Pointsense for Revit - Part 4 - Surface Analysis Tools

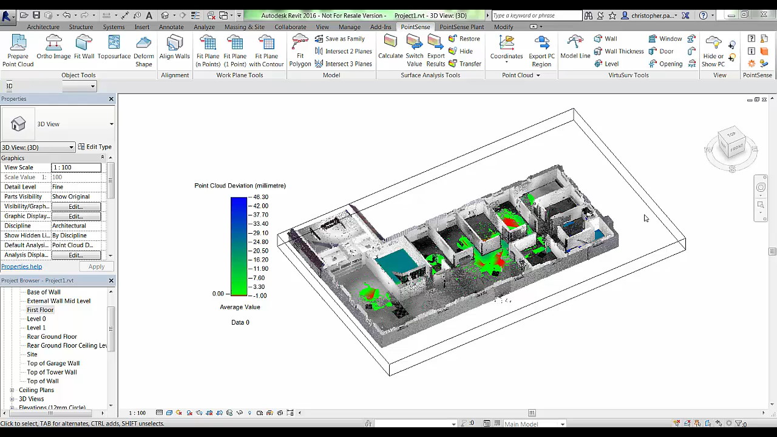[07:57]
I have created a surface deviation plan of this first floor level here. To give us an idea of how we could use this tool.
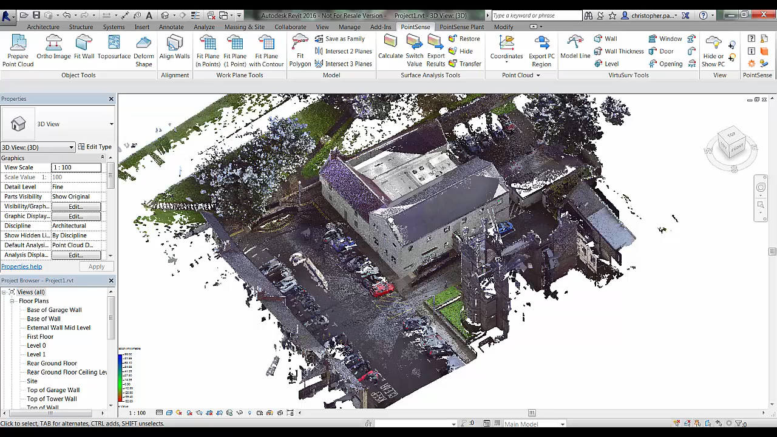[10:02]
Now you will see if I have the point cloud again. There was analysis. So it has reappeared.
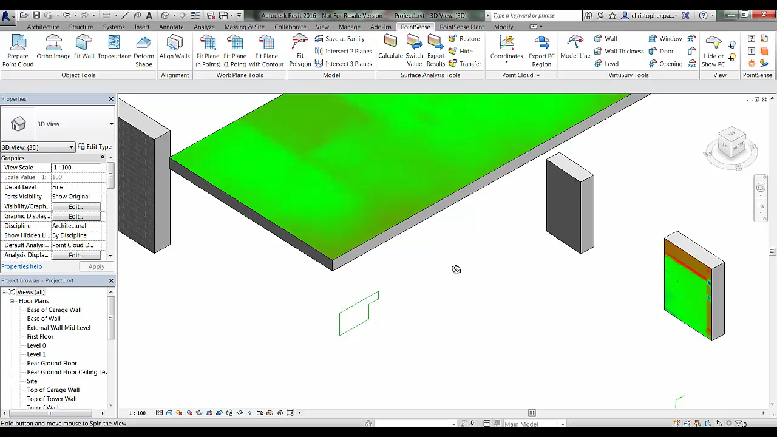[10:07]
That we created before. I have temporarily hidden off the construction points.
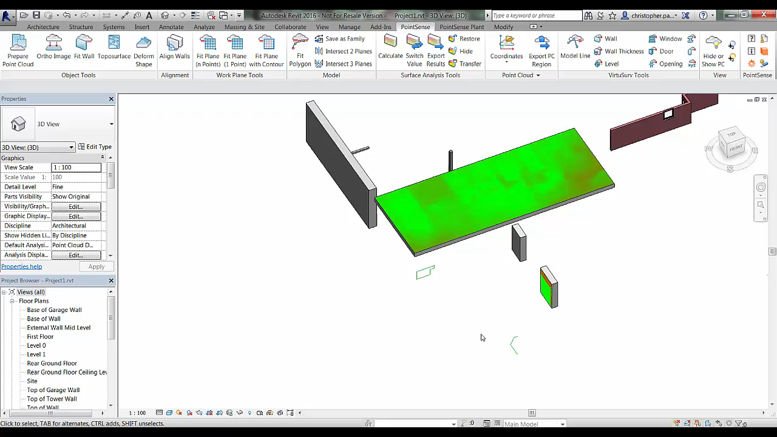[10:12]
In the model lines that we created. For that floor. And I am just going to go in now. And I am just going to create a new floor. Beneath this road. Because what we are going to do. Is actually going to create a heat map. Or a deviation map. And we are going to look at how we can use that. To create contours. And construction points. Which we can use.
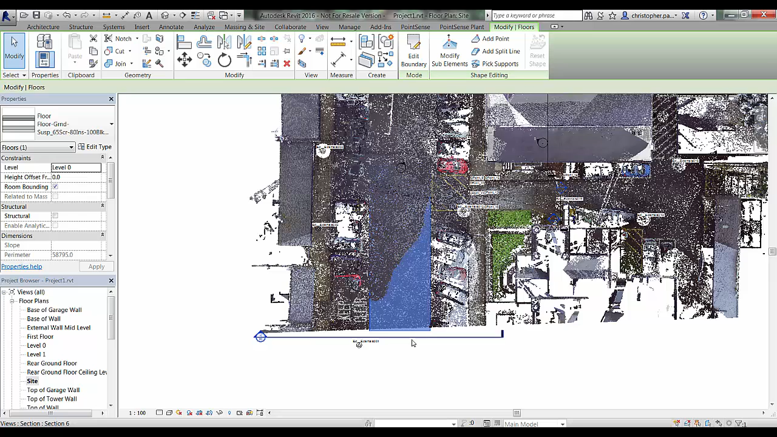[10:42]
With the topographic functions. And also the deform shape functions. So. If I just drop a square area. Or floor. Beneath this road. Or in the road. We are just going to go into the section here. And we are just going to move that down. So we know it is guaranteed to be beneath the surface. That I am just going to calculate the analysis results for.
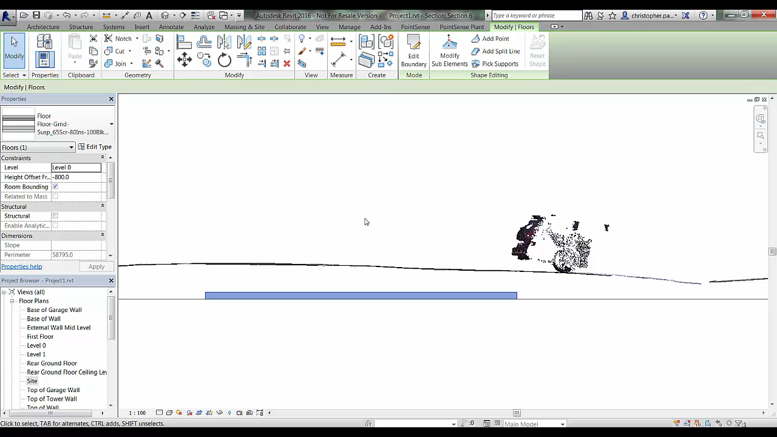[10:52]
So I am just going to drop this section there.
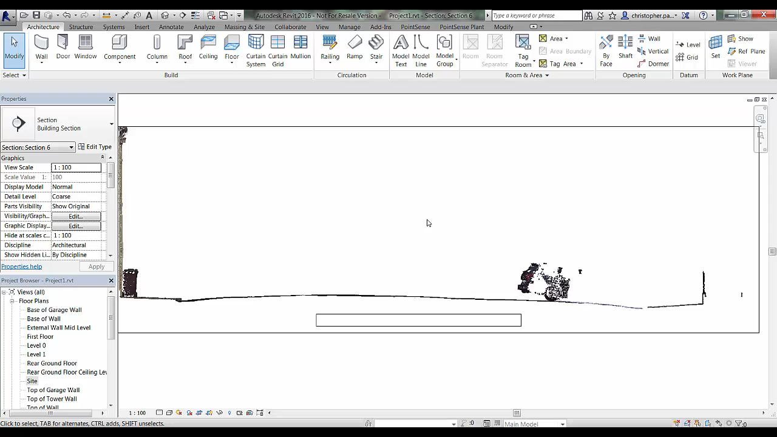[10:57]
That area down a little bit. So we are going to go into the 3D view there. Now you can see that is completely beneath the road. That we are going to use. So I am just going to go to calculate. I am going to deselect all. And just select floor. I am going to go to select. And I am going to select the front face of that floor.
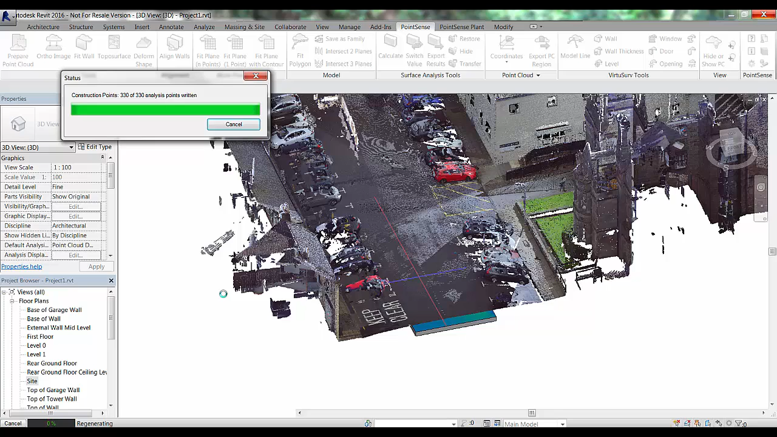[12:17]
So we are going to get about 330 points. From this analysis.
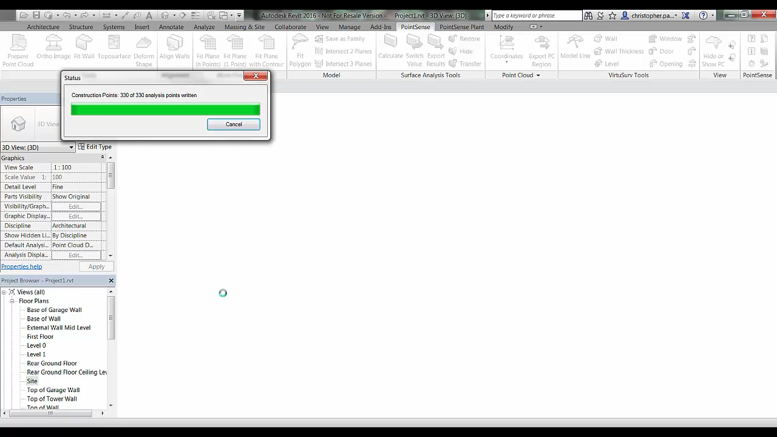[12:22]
Just takes a second to regenerate. Now I am going to have to go in and actually. Unhide that category. Of the actual construction points themselves. So I am just going to reveal the hidden elements. I am just going to go there. You can see them appear. We just need to unhide that category.
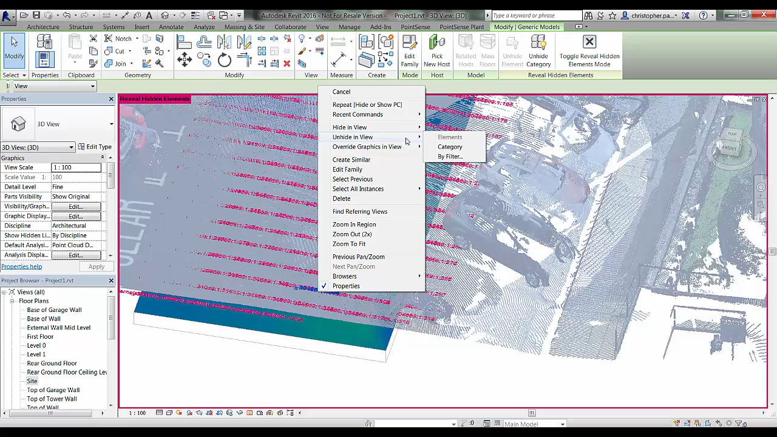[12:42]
There we are. Bring that back in. And you can see.
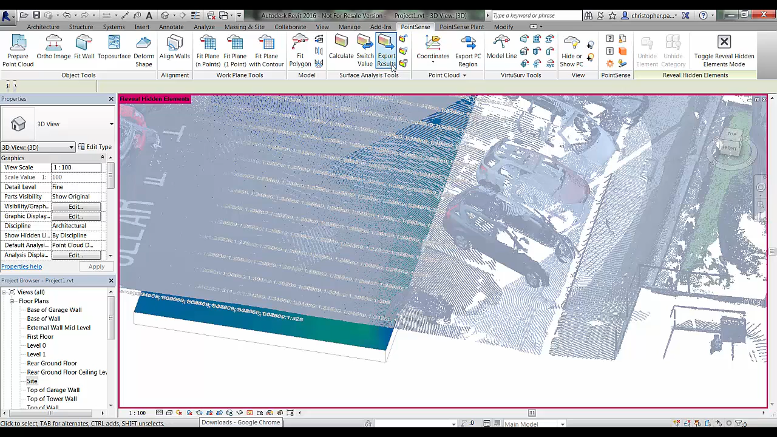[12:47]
Just bring that point cloud back. There we are. Just bring that point cloud back in.
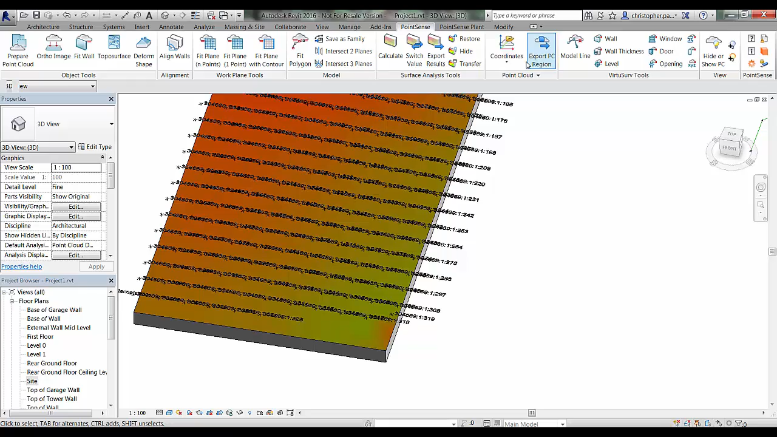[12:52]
You can see we now have. 330 construction points. And. If I just navigate around slightly. You can see. That these are.
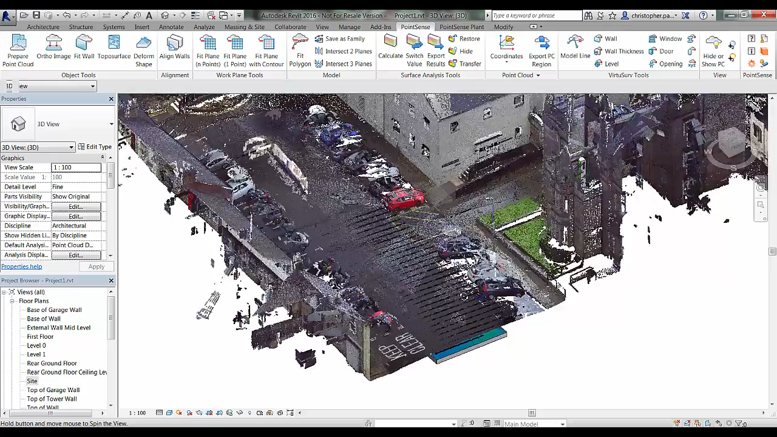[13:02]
Generally increasing up that slope.
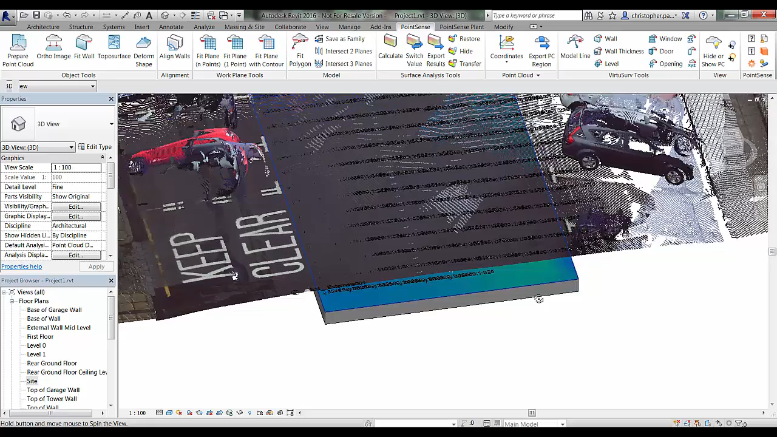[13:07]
So. In one of the later. Tutorials. What we are going to do. Is we are going to use those. To create a topple surface. So there you are. If you just.
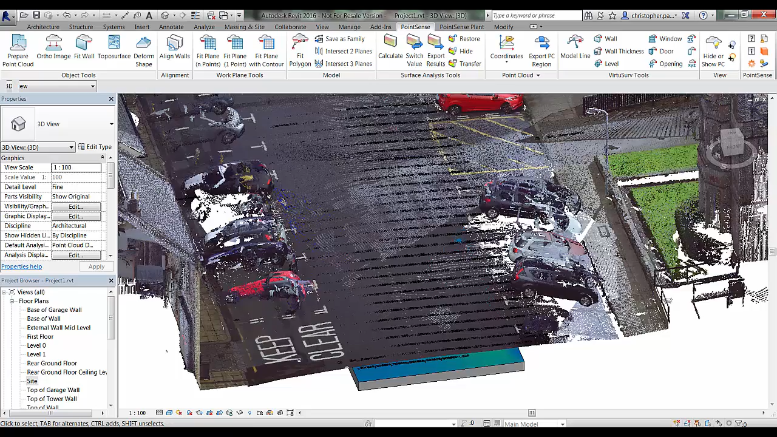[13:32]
And. If I just zoom out slightly. And. Go to the back of this.
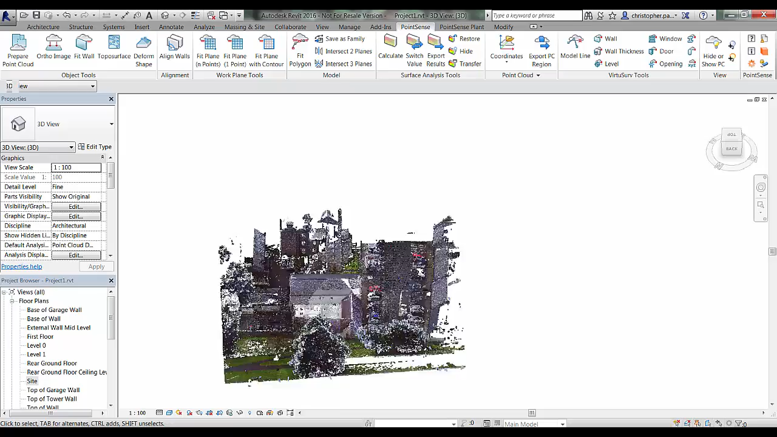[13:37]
Site. Where we have. A bit of a slope. So. What I am going to do. Is.
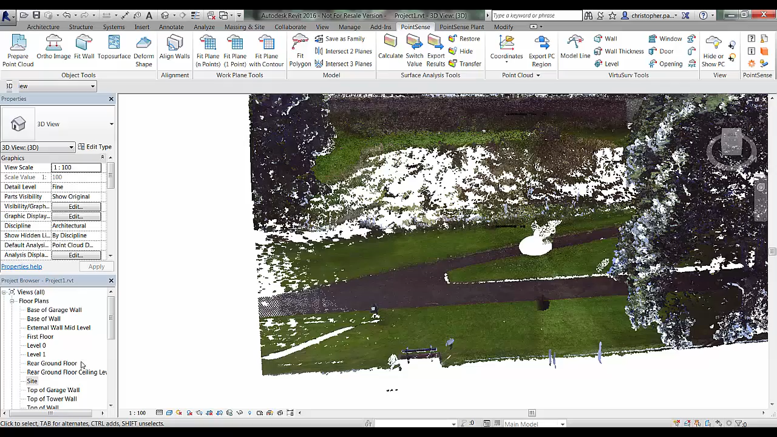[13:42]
Go back to the site tab. And. I am just going to go. And. I am going to navigate across.
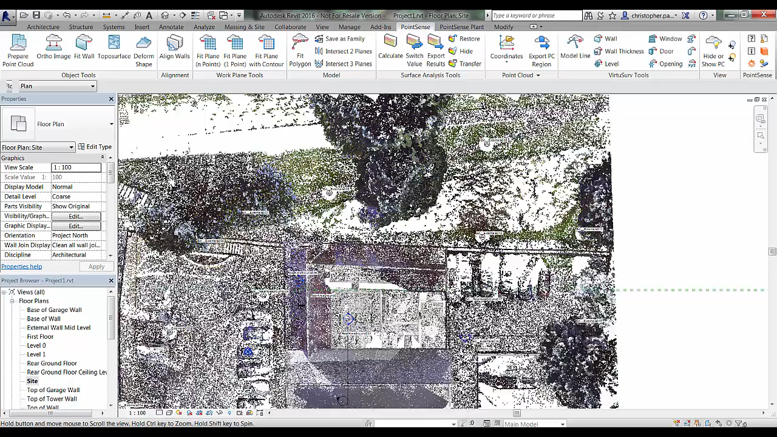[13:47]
And. I am going to just drop. Generic floor. Beneath that. Which we are going to use. As a base. For this surface. So. Again. I am just going to go. To architecture. And. I am going to go to floor. And. I am just going to draw a square. Beneath the area we want to calculate. You will notice. There is a little bit of noise. Things like. Bins and benches. And things. On this. So. They will all be. Likely be picked up. In these results. I am just going to drop. A section through.
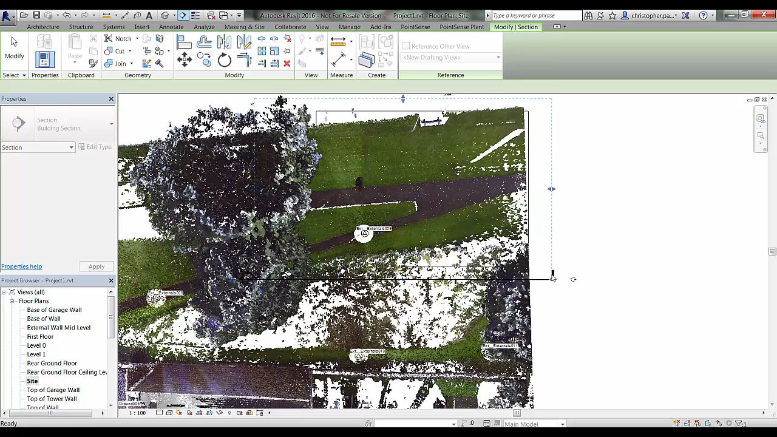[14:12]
To check. The type of. Distance. I have got. Between the point cloud. And the.
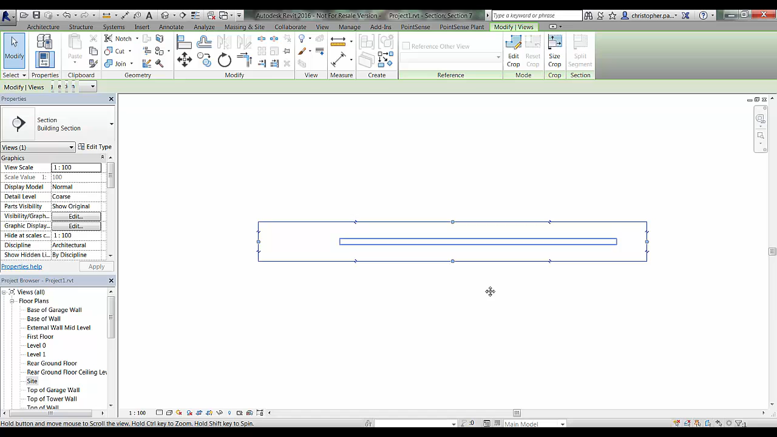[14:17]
Floor. In this instance. So. Just drag this. View up a little bit. There we are.
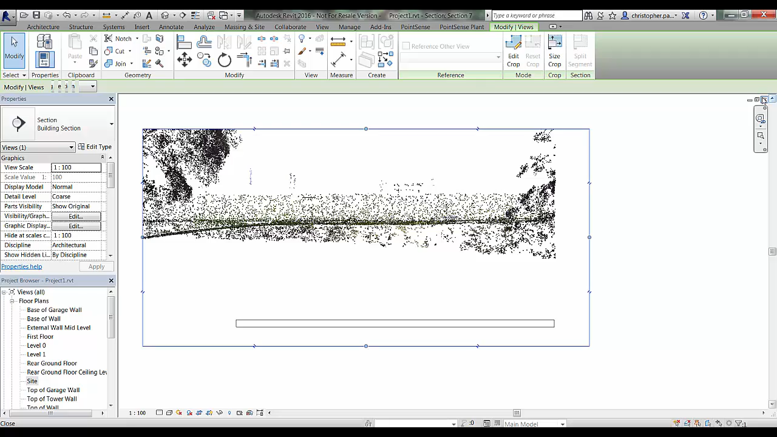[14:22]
Yep. You can see. There is a little bit of noise. There. So. If we go to the 3D view. And. We just. Run that analysis. I am going to select. The face of this floor. And. Click finish. And. I am going to set. A 250mm grid. And. I have got. 10m. As my. Search distance. I am just going to click. Calically there.
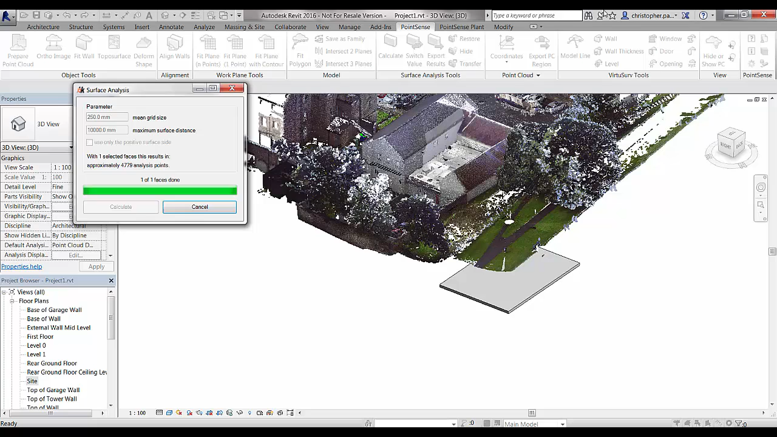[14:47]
And. There. Is our. Results. That have appeared.
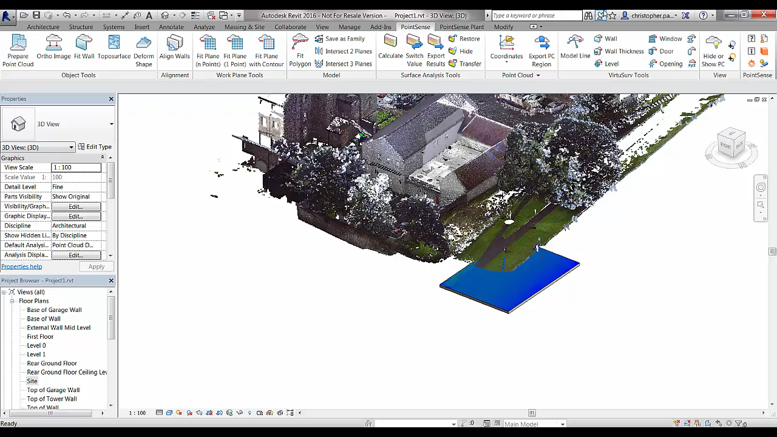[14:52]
So. You will notice. They are all. Very. Very. Dark blue. That is because.
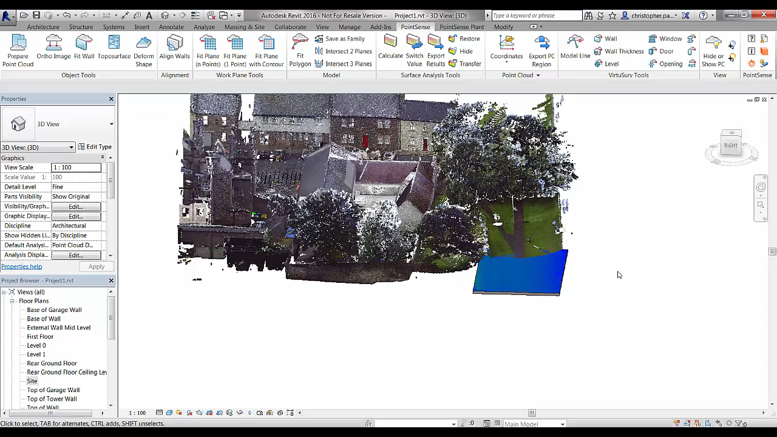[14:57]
Erm. Although. There is. A large distance.
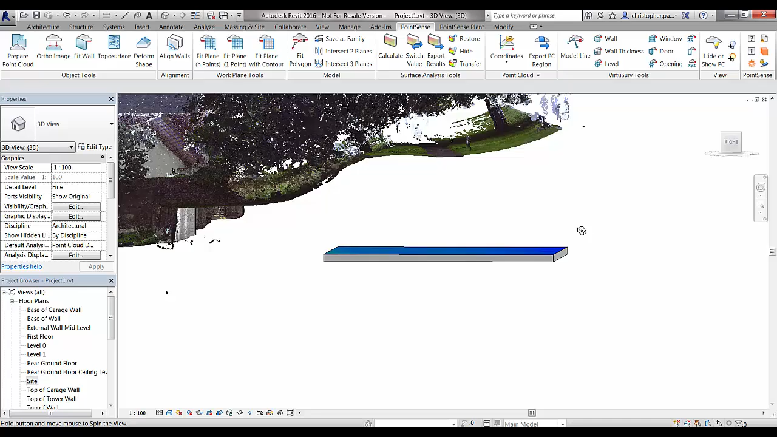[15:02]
Between. The surface. And. The point cloud. Erm. The actual. Difference. The point cloud. Itself. Or the. The difference. Between. The z. The top. And bottom.
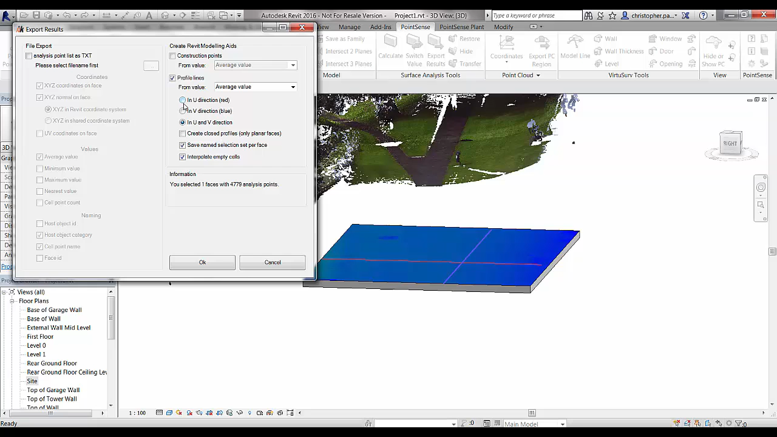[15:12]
Is very small. So. That is why we are getting. A large amount of blue. So. I am just going to export that. As model lines. And. If we just. Navigate around slightly.
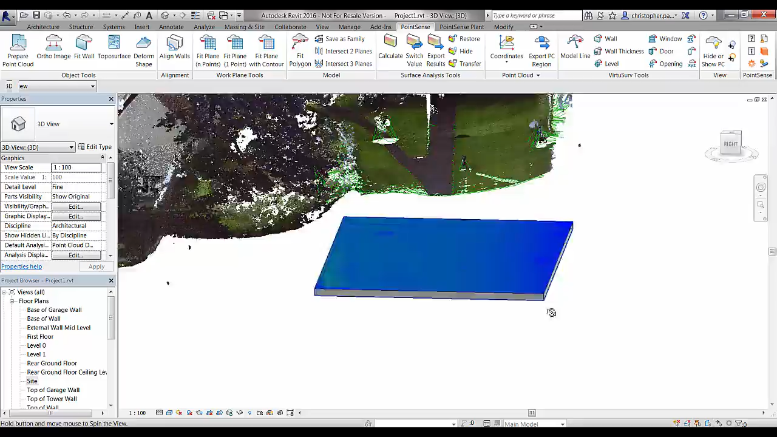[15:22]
You will see. There is all our. Model lines. At the. 750mm. Spacing.